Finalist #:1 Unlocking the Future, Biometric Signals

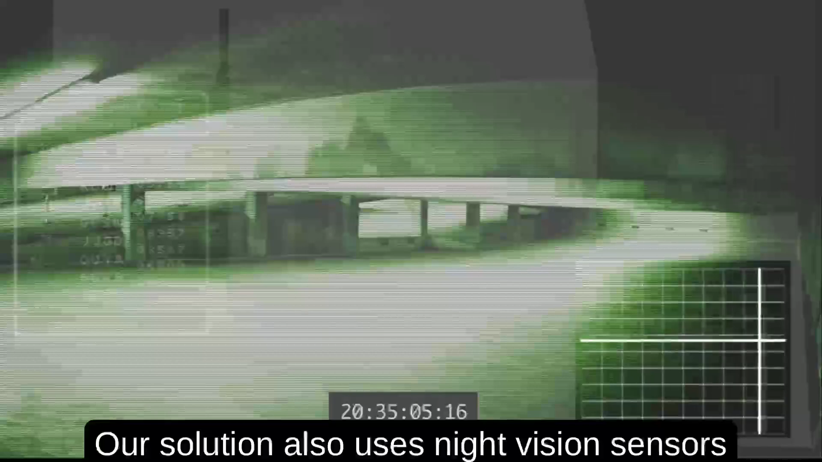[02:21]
Our solution also uses night vision sensors to detect activities in low light conditions.
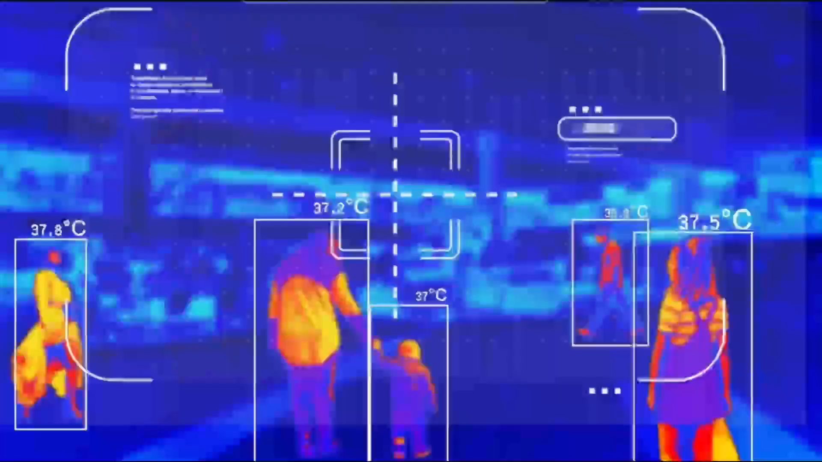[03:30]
Heat sensors are used to detect body heat and movement patterns of our individuals.
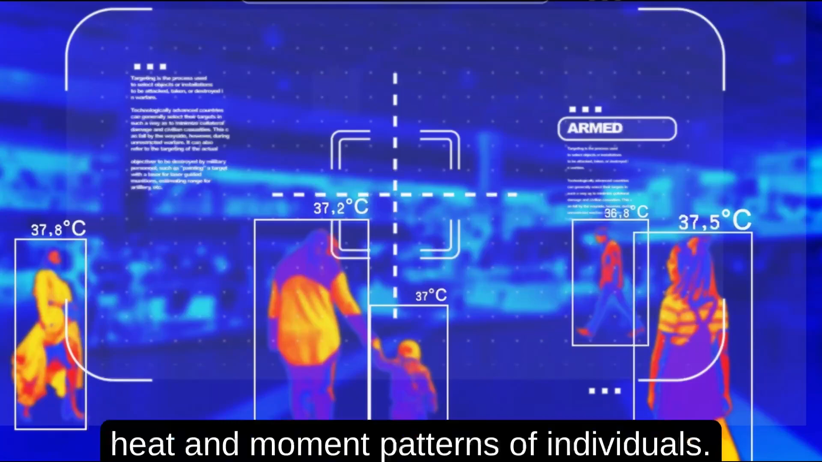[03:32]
Our solution uses advanced heat sensing
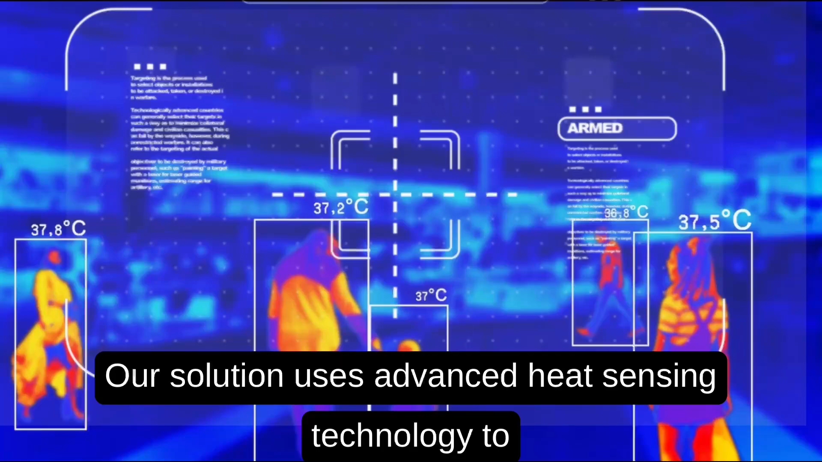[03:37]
technology to identify suspicious activities such as the presence of weapons and alerted authorities in real time.